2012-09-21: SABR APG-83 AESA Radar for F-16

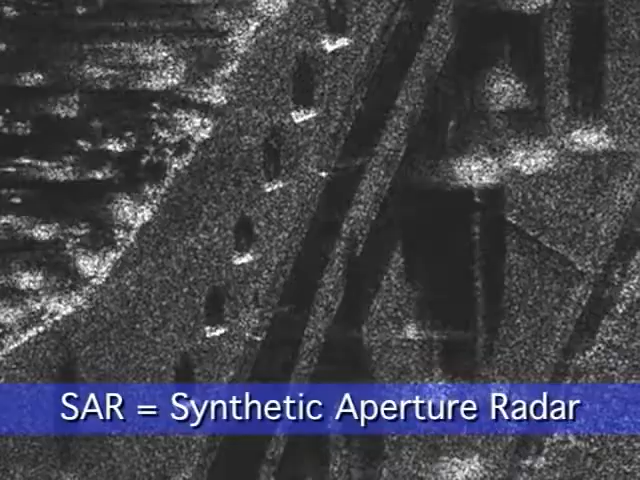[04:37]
allows accurate ground target location at long ranges for positive identification.